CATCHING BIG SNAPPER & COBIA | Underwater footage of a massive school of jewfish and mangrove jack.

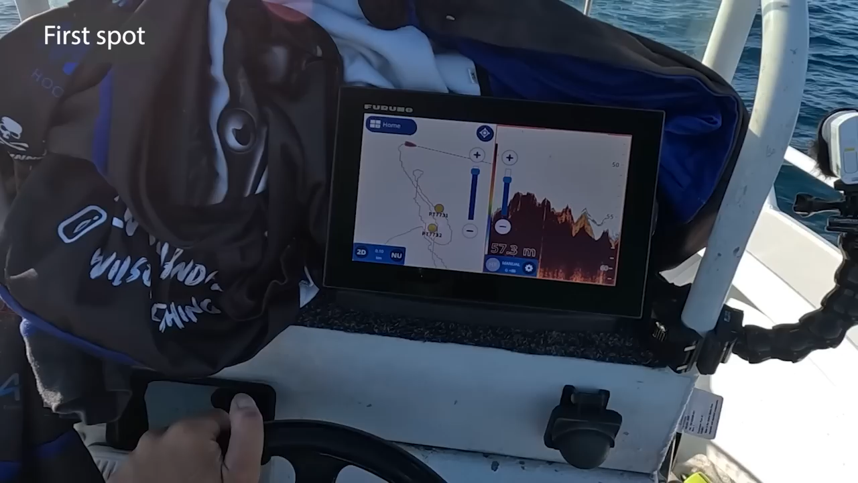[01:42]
On screen: depth 57.3 m
We have some fish sitting there. We've got a heap of bait up here. So what we want to do is drop our baits down through this and hopefully hook up.
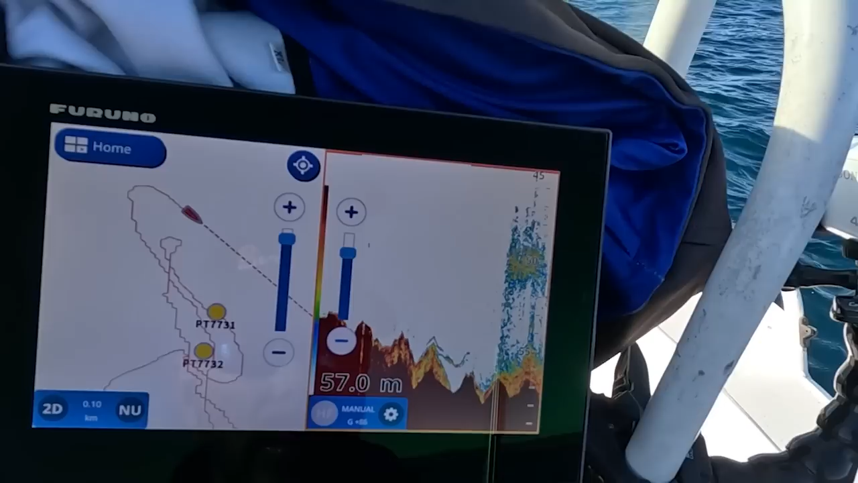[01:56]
On screen: depth 57.0 m
See the rock there. Some bigger fish sitting in the bottom of it.
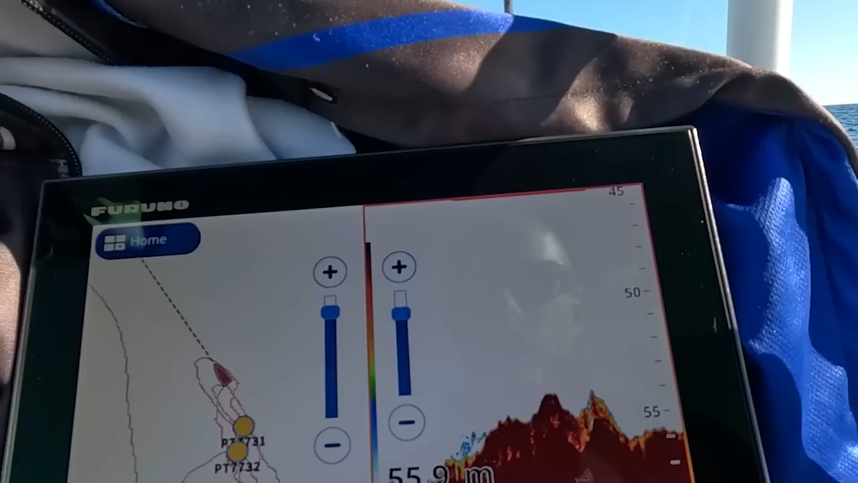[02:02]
Sits hard bottom all the way there, but that little spot there, you can see through it a little bit.
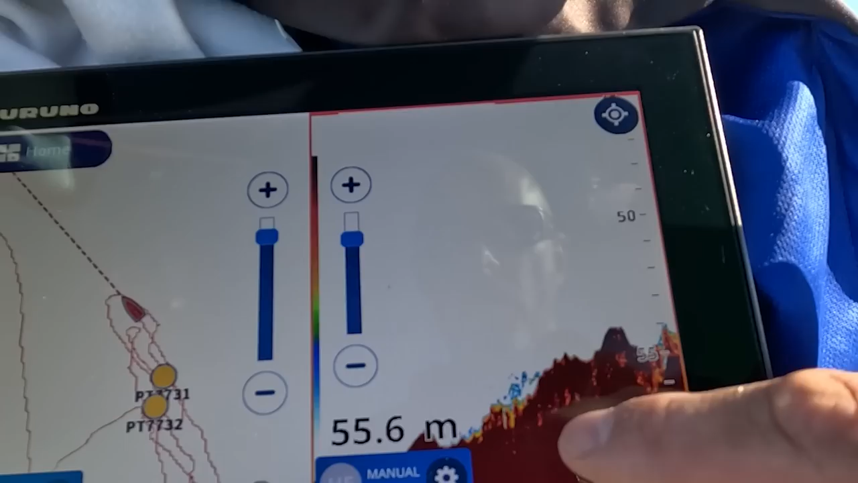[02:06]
On screen: depth 55.6 m
That indicates there's a cave or a big overhang there.
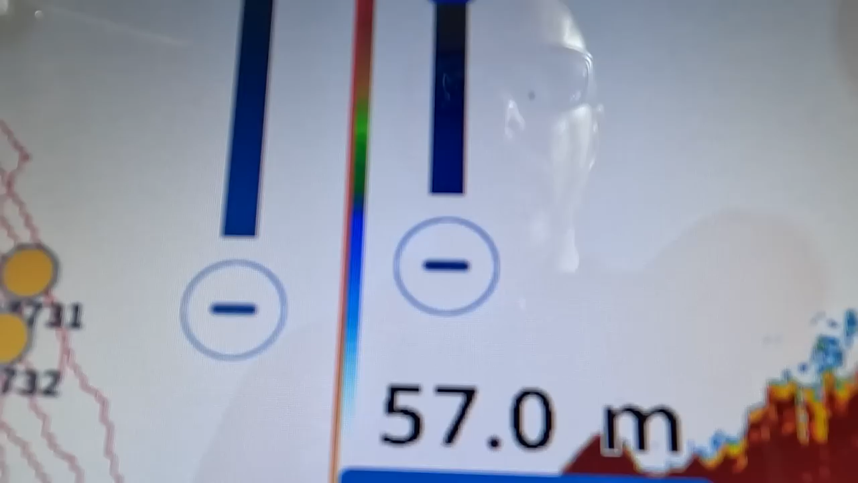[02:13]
On screen: depth 57.0 m
That's where the jewies love to go.
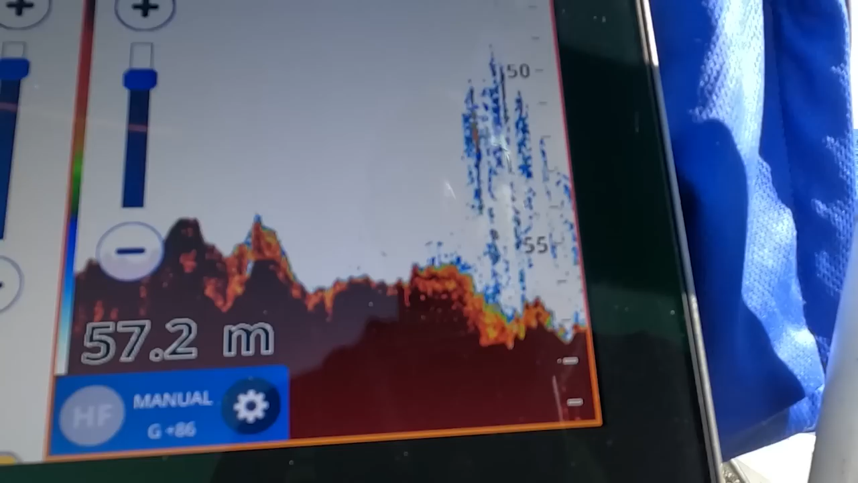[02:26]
On screen: depth 57.2 m
See the baits in front of the rock here. And that's where I want to be drifting my yakka down through that.
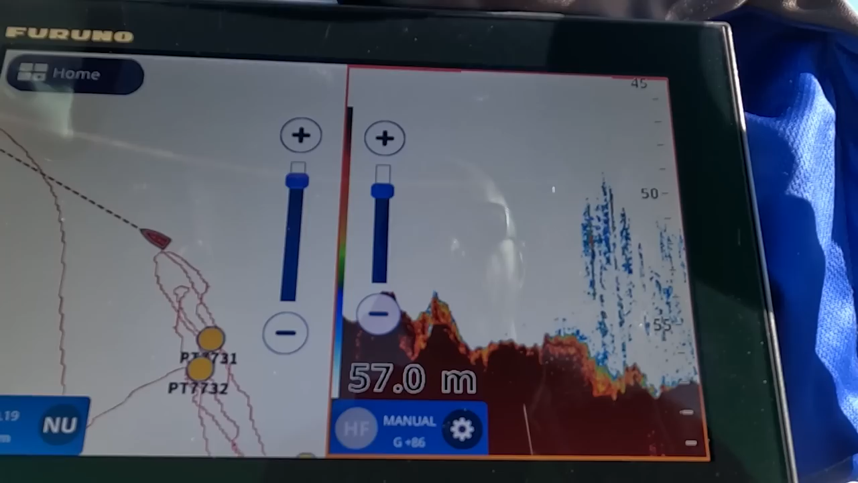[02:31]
On screen: depth 57.0 m
So I'm going to come a little bit further forward. Maximize my chance. Hopefully catch a good size snapper.
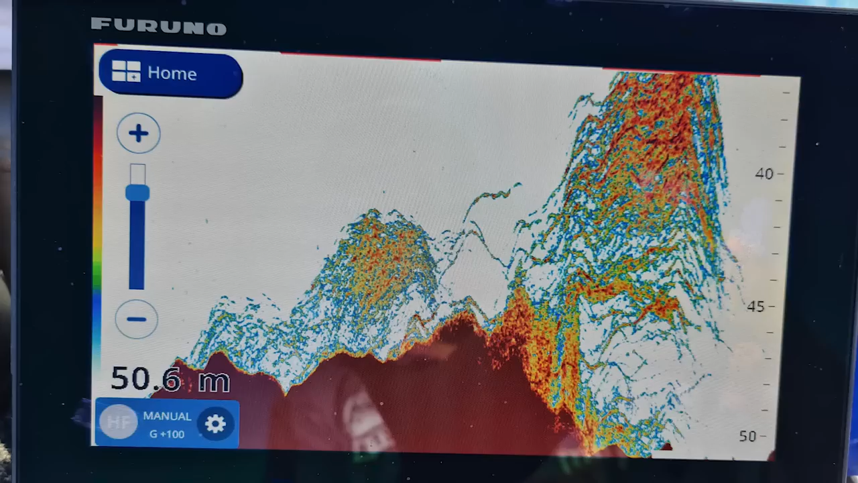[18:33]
On screen: depth 50.6 m
Wow. A bit of current there. I'm going to actually come down the edge of it.